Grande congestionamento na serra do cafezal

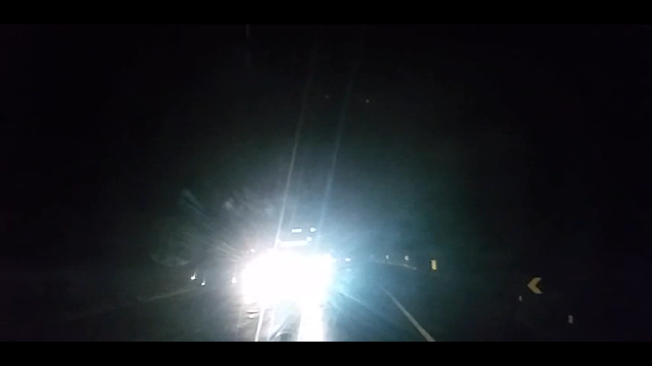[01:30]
O caminhão carregado de bobina aí, de papel, tombou. Ainda não sei aonde. Provavelmente em alguma dessas curvas aí. Como eu sempre digo, né? Curva aí, se não souber fazer, o cara tomba mesmo. Ah, Jair, mas como é que faz curva? Eu vou dizer uma coisa pra você: a partir da hora que você fizer uma curva, que você tem que forçar
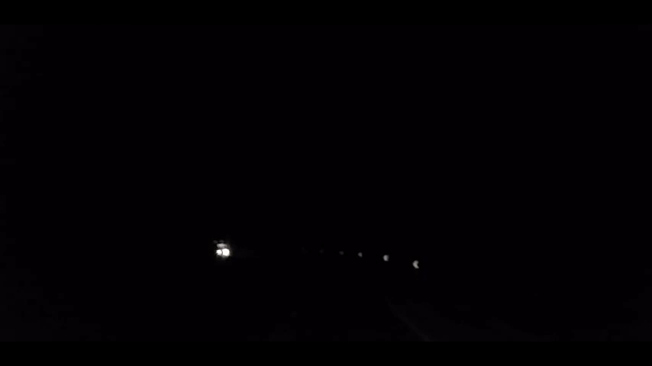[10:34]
Hoje ainda, para variar, estava chovendo, garoa fina, e essa pista ela está muito cheia de barro por causa das obras, né? Então esse barro que tem nela fica muito mais lisa, fica muito mais escorregadia, e ela é bastante defeituosa, com várias escamas de asfalto saindo, principalmente quando chove, dá bastante buraco, não tem um grande acostamento, tem uma pequena faixinha de acostamento, impossibilitando qualquer tipo de você ter que parar o caminhão ali para fazer alguma manutenção, alguma coisa, não tem como.